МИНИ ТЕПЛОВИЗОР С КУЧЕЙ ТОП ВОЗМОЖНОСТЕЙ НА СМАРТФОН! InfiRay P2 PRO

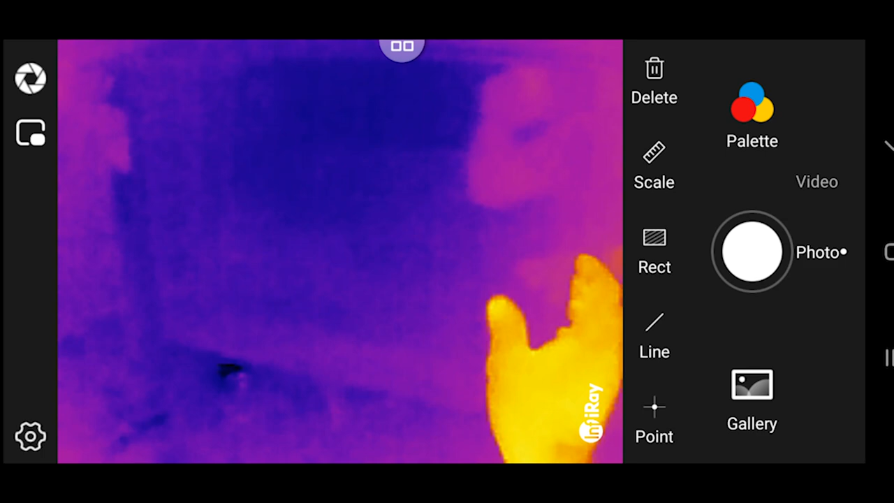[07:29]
Мне интересно посмотреть на микроволновку, например, когда она будет действовать. Сейчас она отключена.
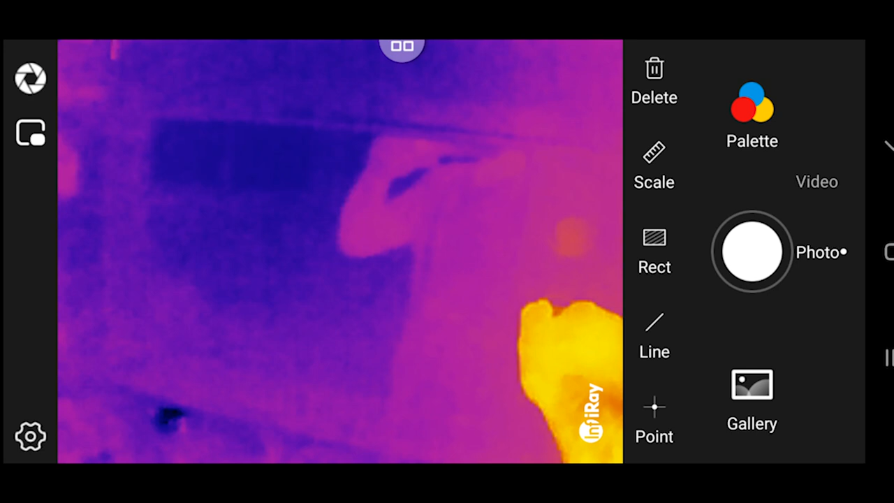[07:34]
Но как только я ее включил, интересно, ничего не происходит.
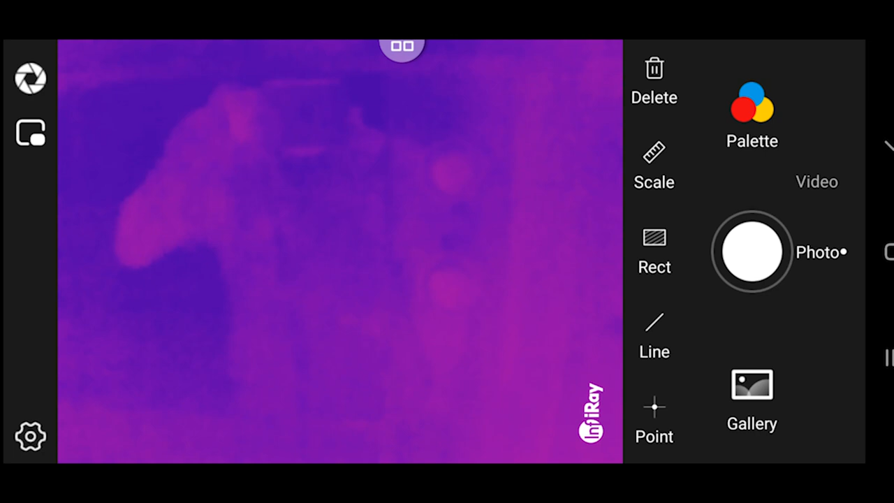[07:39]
Микроволн нет. Но даже не знаю.
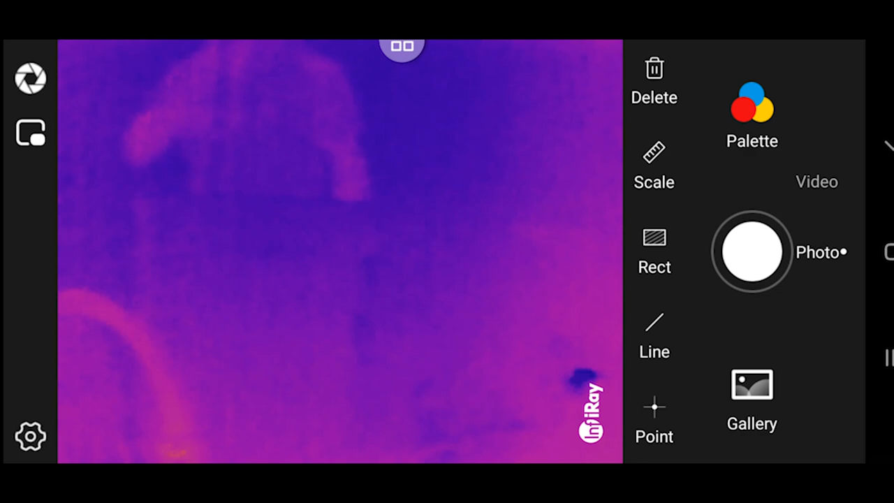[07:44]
Что-то поставить нагреть хочется. Допустим, пластик. Будет она пластик греть? Греть будет, но волн не видно.
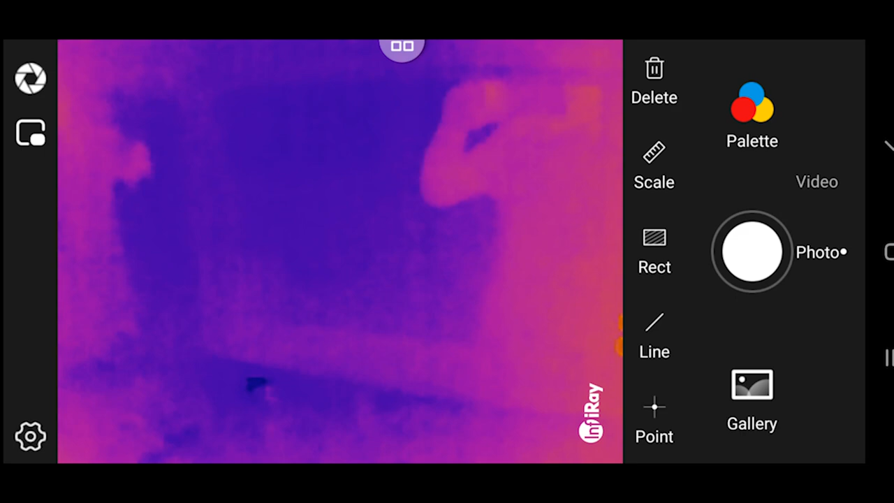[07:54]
Интересно. Чайник.
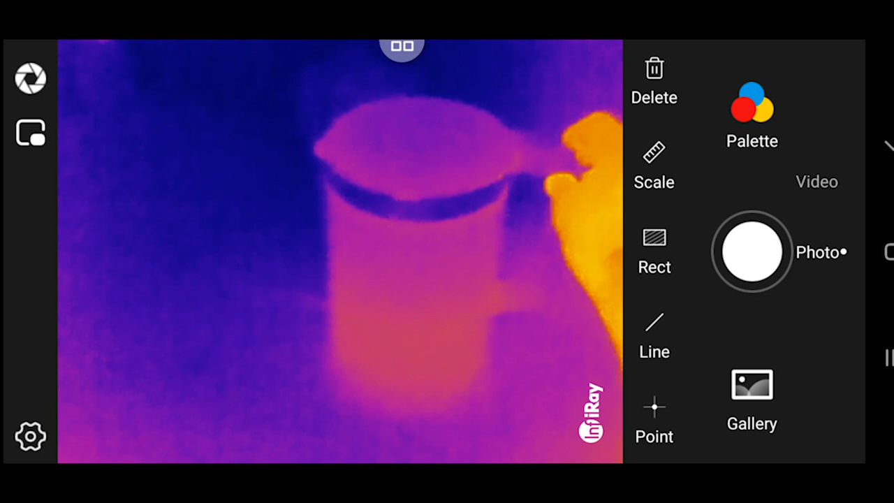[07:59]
Также у нас чайник, видно, что теплый предмет. Рука у меня получается горячая.
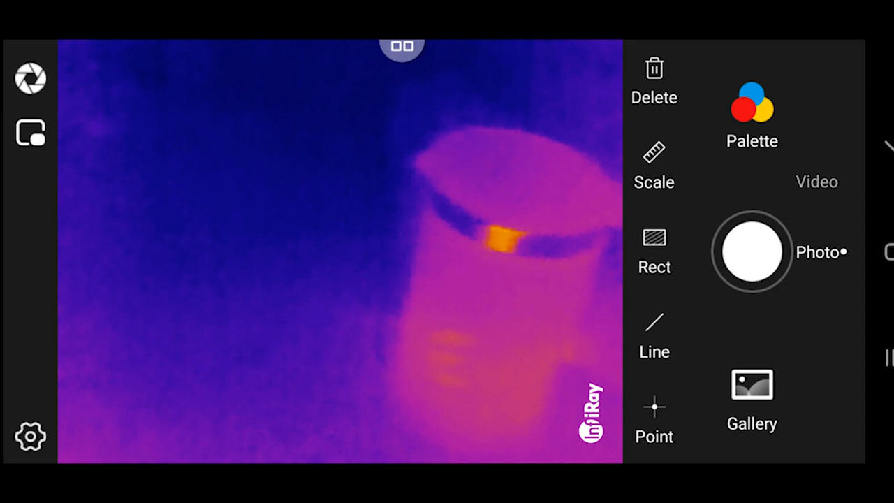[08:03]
Перейдем к холодильнику.
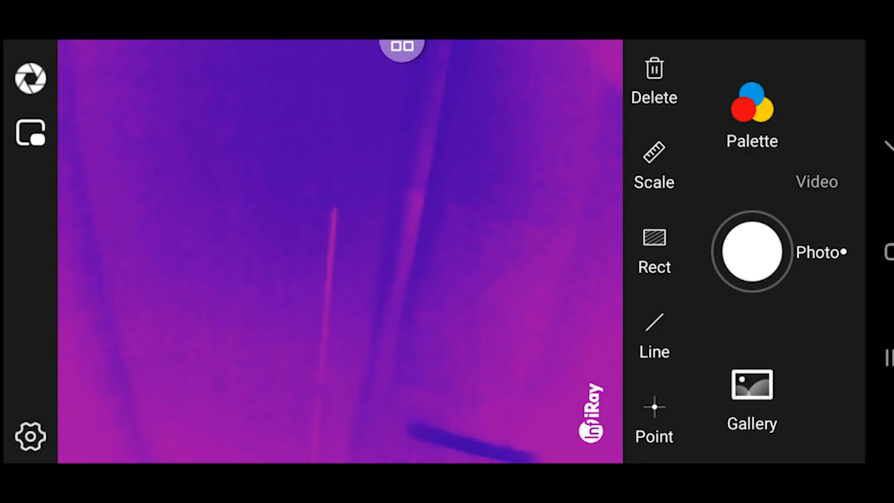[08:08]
Посмотрим, что же будет у нас в холодильнику показывать. А в холодильнику холод, как вы видите. Сплошной холод. Можно также посмотреть, вот поставить point точки, например,
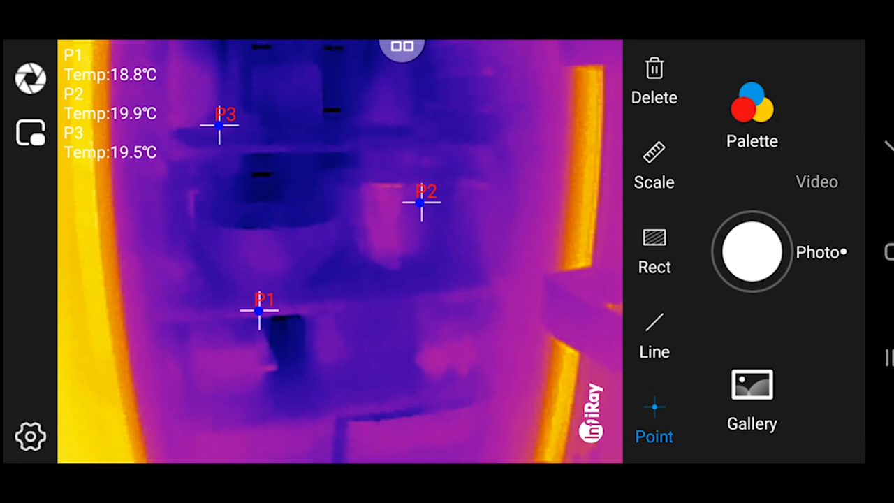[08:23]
вот эти три точки, и он будет показывать нам температуру. Это у нас верхнее отделение холодильника, это у нас нижнее отделение холодильника.
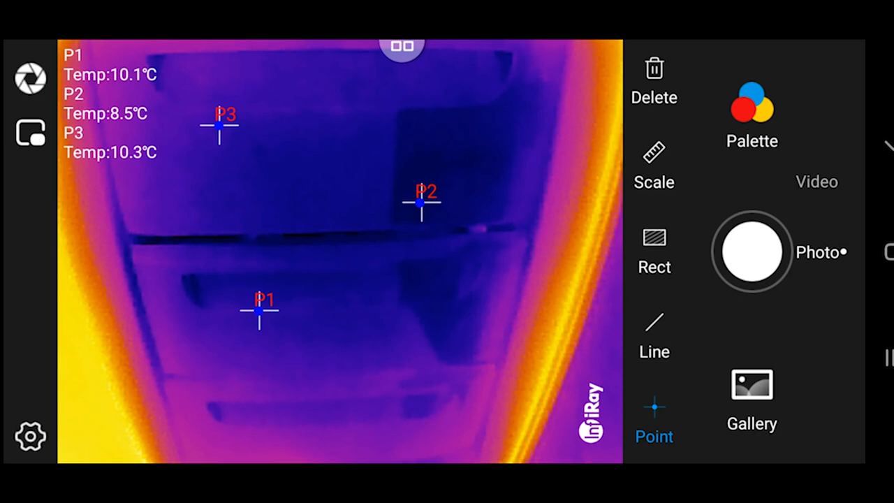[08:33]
Вот как-то так.
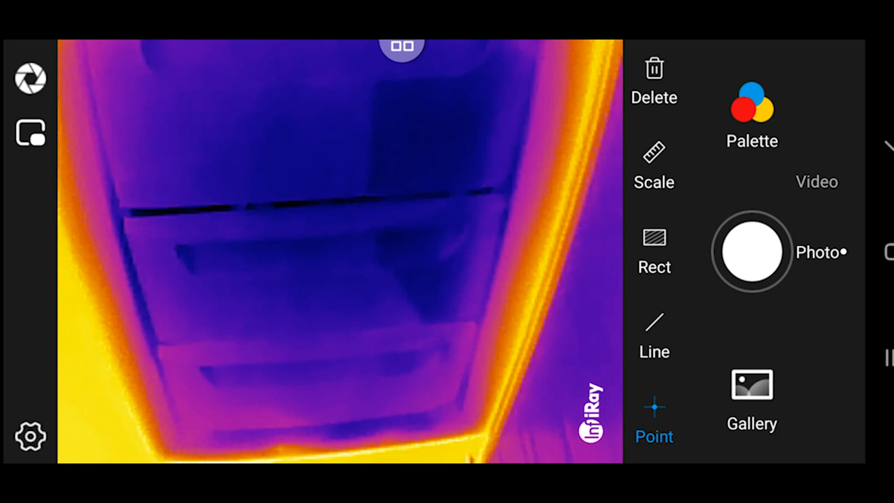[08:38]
То есть мы точки эти можем поставить и удалить эти точки. Поставим вот так линию, допустим, да?
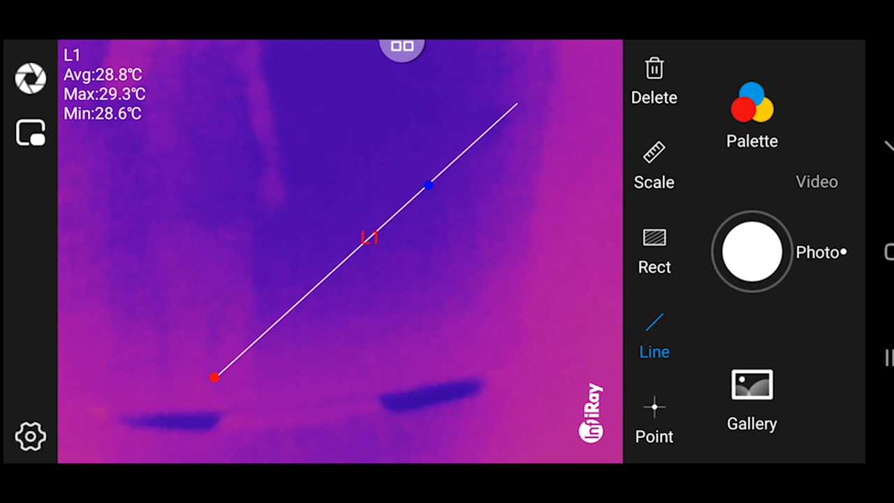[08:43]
On screen: max 29.3°C, min 28.6°C
Вот такая у нас температура. Вон у нас улица. Так, вот у нас улица.
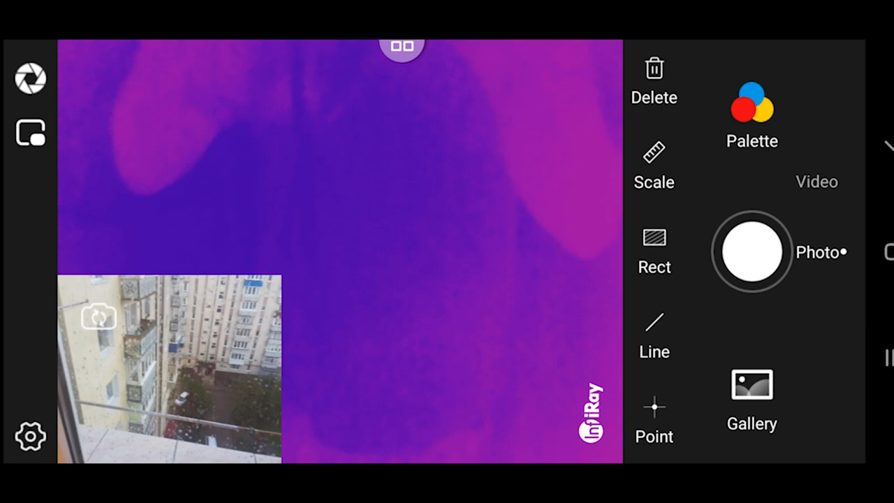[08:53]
Я тоже еще пару точек поставлю, чтобы оно показывало нам температуру. Улица холодная. Опять же, открываем окно. У нас тут идет дождь.
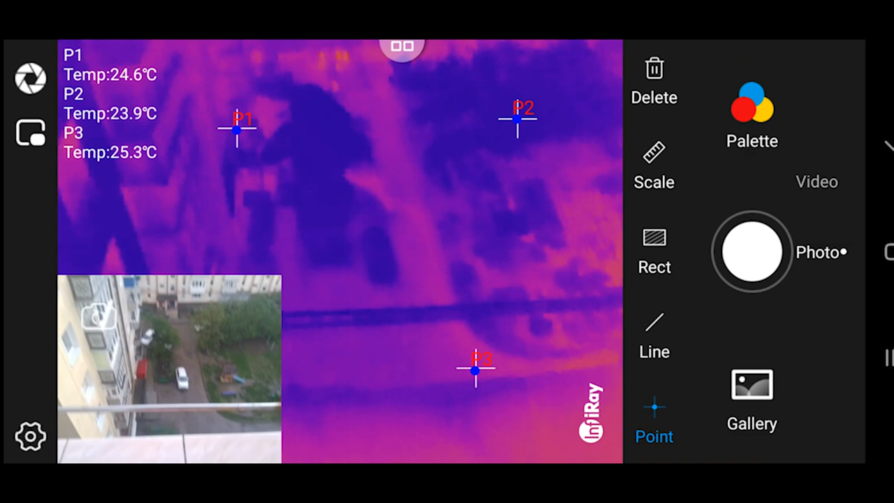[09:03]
Как видим, вот едет машина. Машина холодная в данный момент, видите? Но опять же, можно поставить другую палитру совсем. Вот, можно менять палитры. И ставить ту палитру, которая вам удобнее.
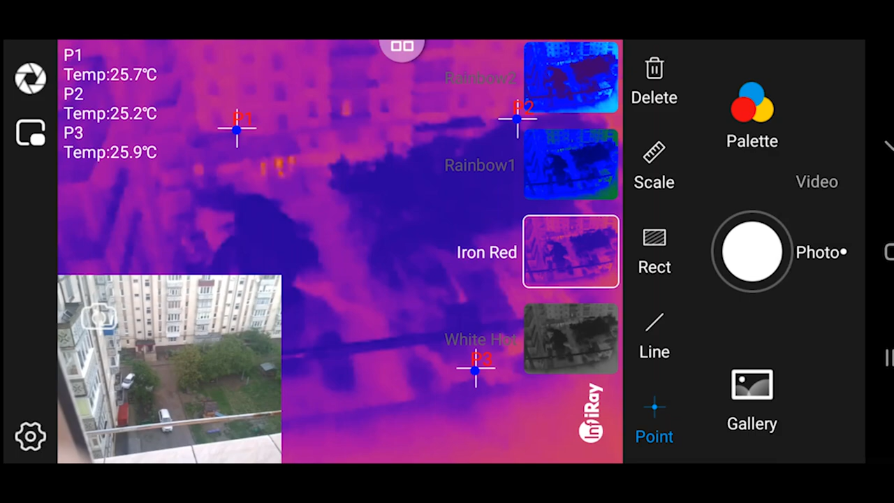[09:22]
Ну, пока что у нас Iron Red, то есть на тепло палитра. Закрываем окно, у нас окно холодное,
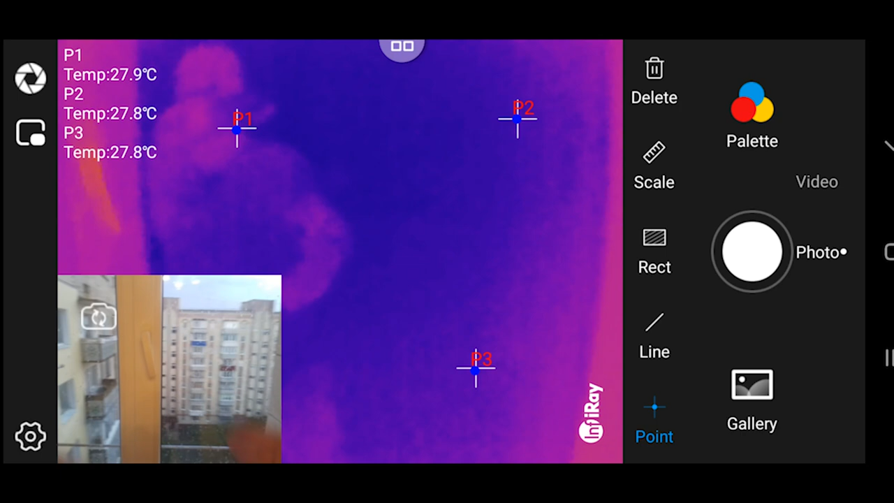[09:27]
и теперь мы ничего не видим, грубо говоря, что делается за окном, потому что тепловизор снимает холодное окно.
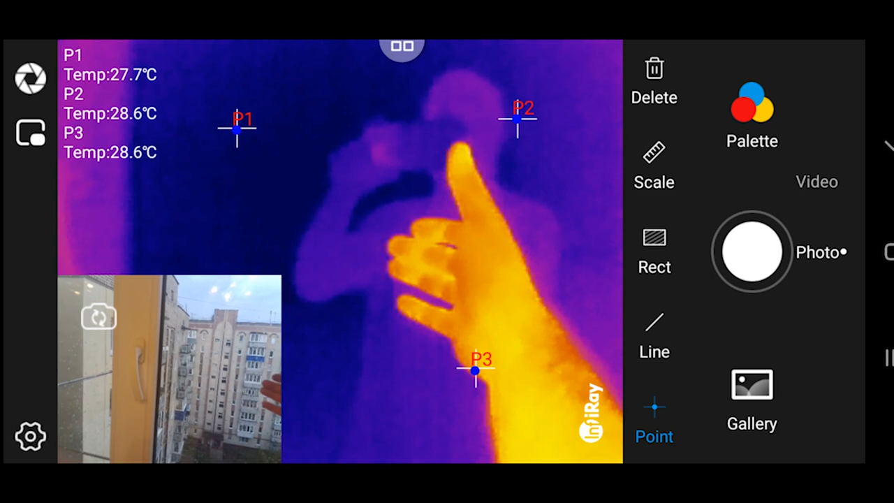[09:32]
Вот мы раз оставили свой отпечаток. Идем дальше. Предлагаю поэкспериментировать с огнем.
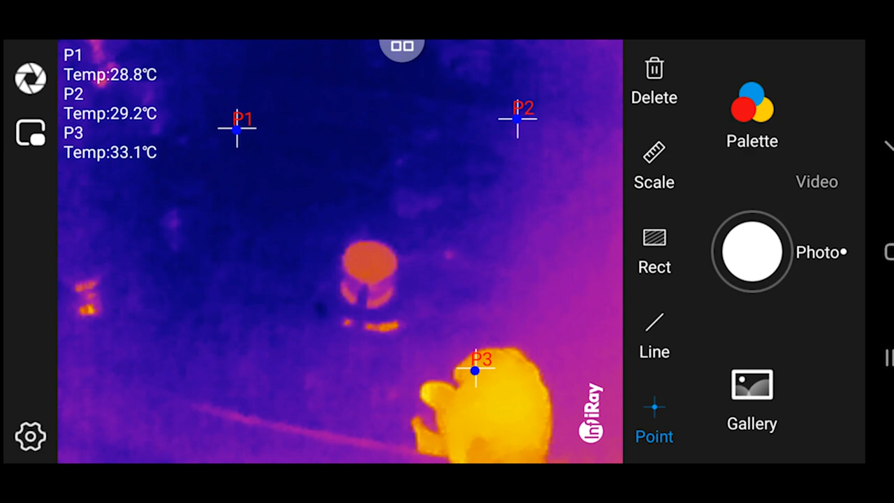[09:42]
Ну, опять же, как мы видим, это у нас комфорочка тепленькая немножко.
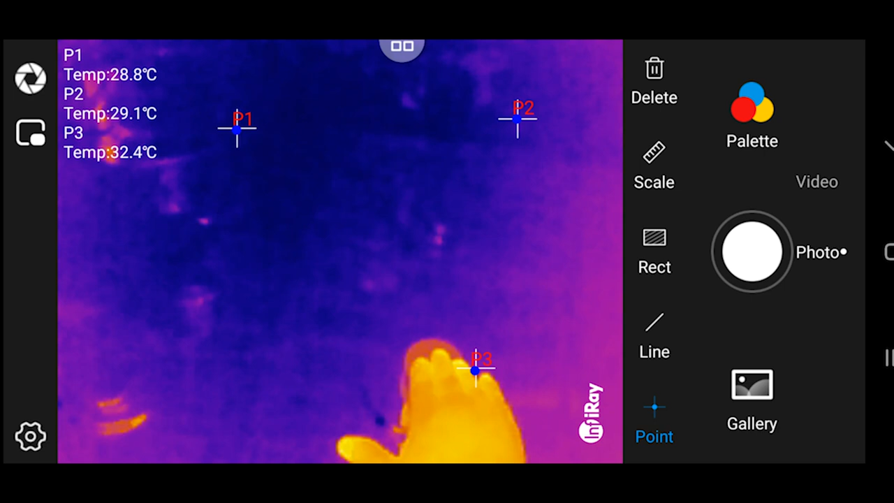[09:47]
Так, это у нас P3. Температуру вот мы можем видеть. Теперь давайте включаю я огонь. Воу! К
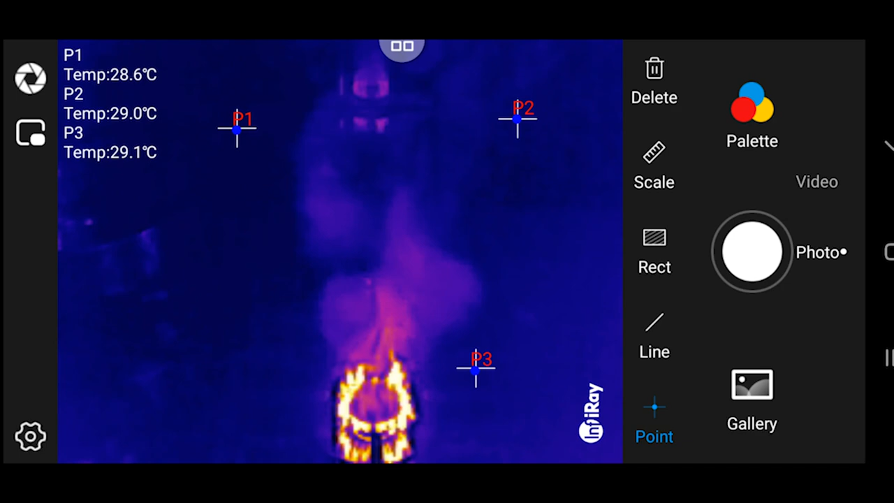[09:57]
Круто, да?
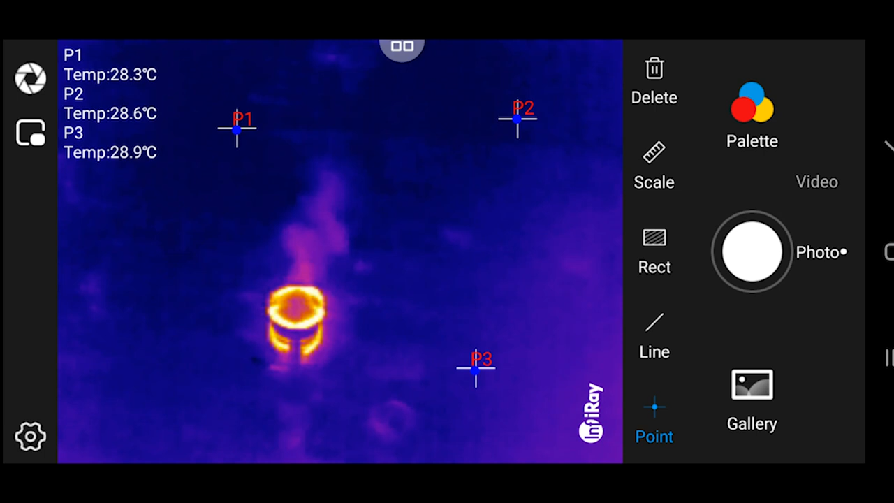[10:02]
Давайте поставим вот так сюда точку. P3. И видим, как у нас температура поднимается. Поставим на большую температуру.